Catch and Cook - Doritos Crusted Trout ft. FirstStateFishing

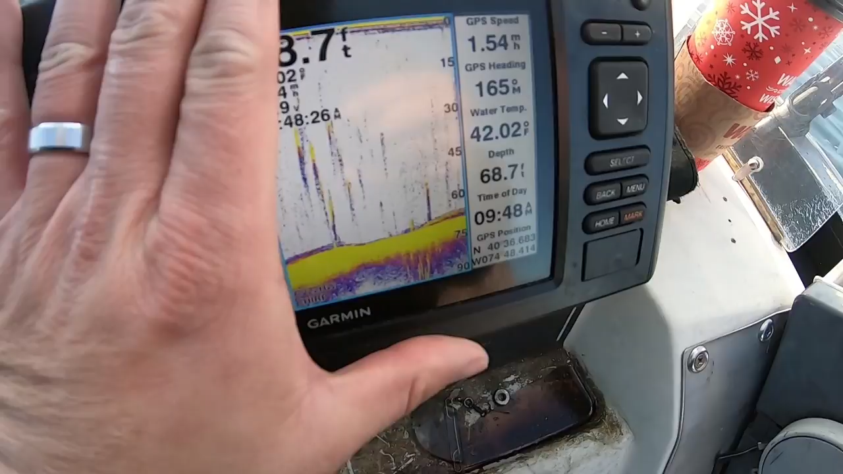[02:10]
On screen: depth 68.7 ft, water 42.02°F, speed 1.54 mph
Got some stuff stacked up in the bottom. Look at that. All right. That's good stack right there.